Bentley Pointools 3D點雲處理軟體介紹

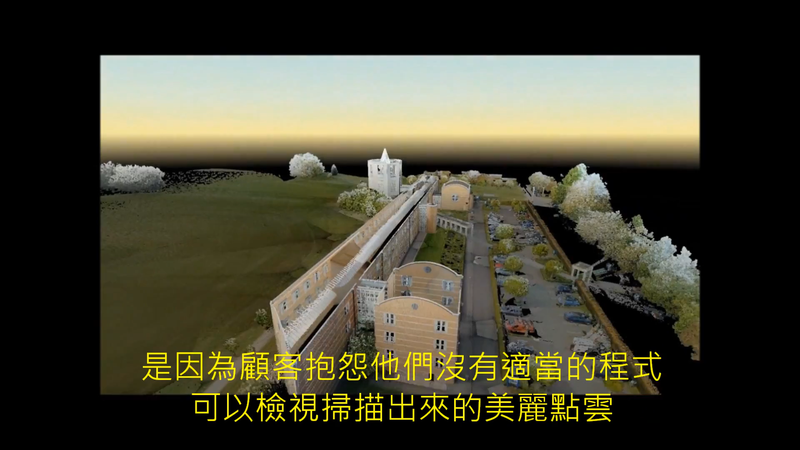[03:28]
We developed the Point Tools animation engine in response to calls from our users who told us that they had great data from their scanners but they had no acceptable way to visualise it.
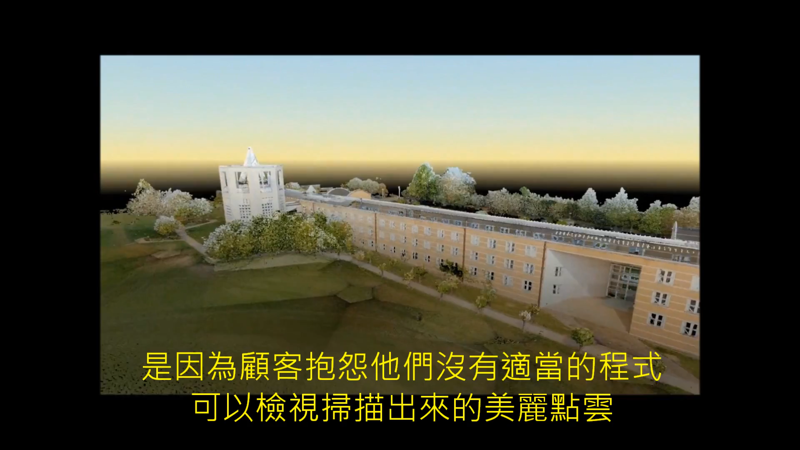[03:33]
Point Tools software makes the production of point cloud video animations easy. Fly your stakeholders around the building. Show them the building from every angle to best communicate your design and project intent.
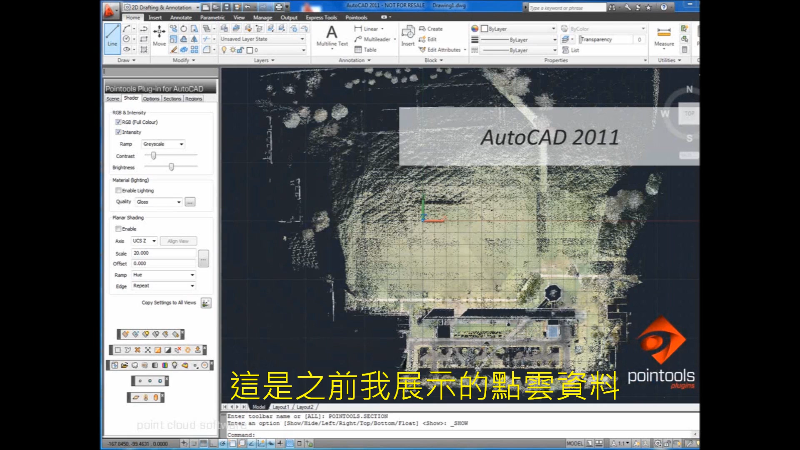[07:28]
Here's that point cloud I showed you earlier, this time inside AutoCAD, enabled by the Point Tools plugin for AutoCAD.
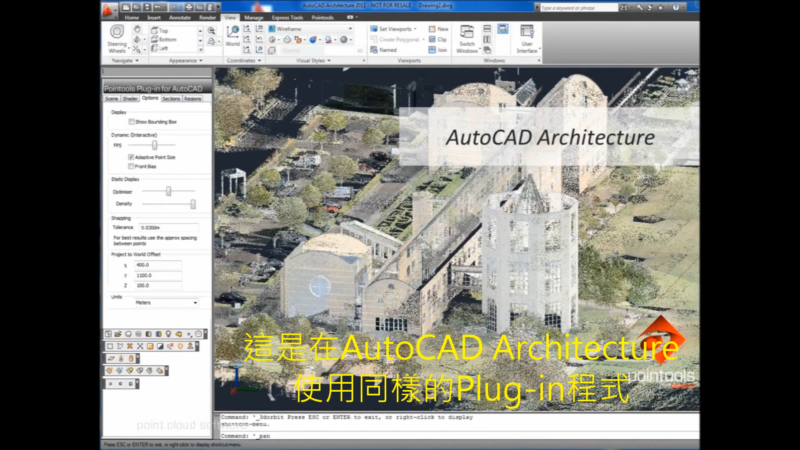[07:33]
Here it is inside AutoCAD Architecture, using the same plugin. Inside Plant 3D.
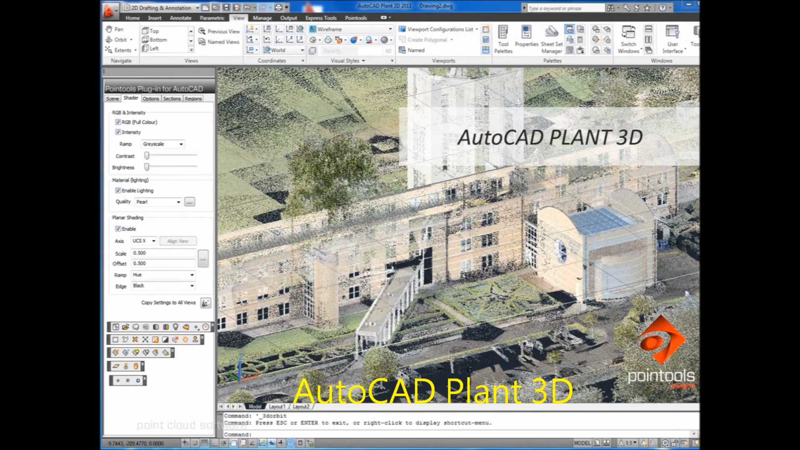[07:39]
And inside Civil 3D. This vibrant image shows the same point cloud inside MicroStation. And thanks to the Point Tools Vortex engine that Bentley licenses,
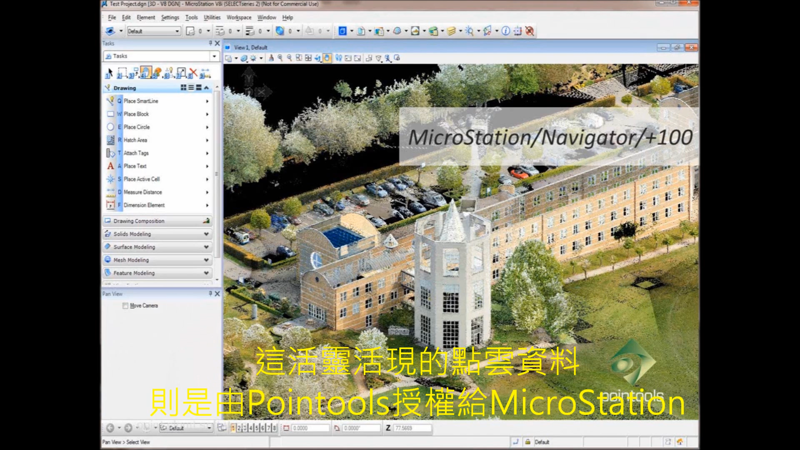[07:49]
the same point cloud is viewable inside scores of other Bentley applications.